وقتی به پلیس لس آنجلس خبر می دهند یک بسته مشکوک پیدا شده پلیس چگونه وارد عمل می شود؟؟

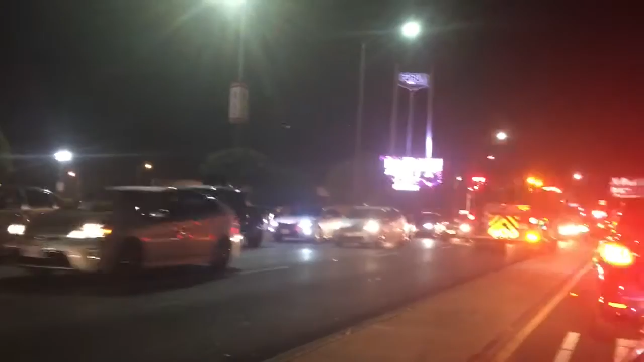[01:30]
و خوشبختانه تمام ماشینا بهش راه دادن و یه موتور پلیس هم کمک کرد، اطلاع رسانی کرد به ماشینای جلوتر که آماده باشن که راه بدن تا ماشین آتش نشانی بتونه خودش رو برسونه به محل حادثه. یک رفتار متمدنانه شهری در روزهای پرترافیک. آمریکایی‌ها به خبرهایی مثل تصادف، مثل یک درگیری،